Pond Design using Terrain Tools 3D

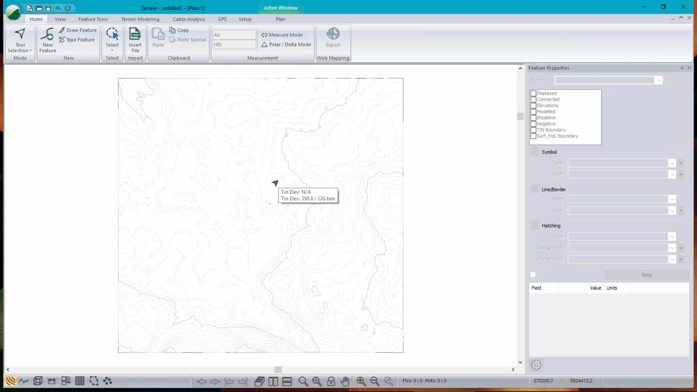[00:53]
The surface elevation is 398, so I'm just going to arbitrarily choose 390 as my bottom of pond. So let's start by creating a new feature.
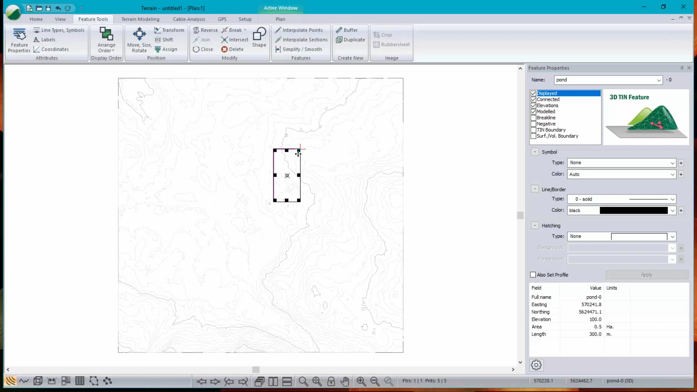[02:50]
Could have done that with a right click as well, um, or even Ctrl-M. And I can move it when I see the four-headed arrow. If I move my cursor near the edge, I get the rotation hint. There.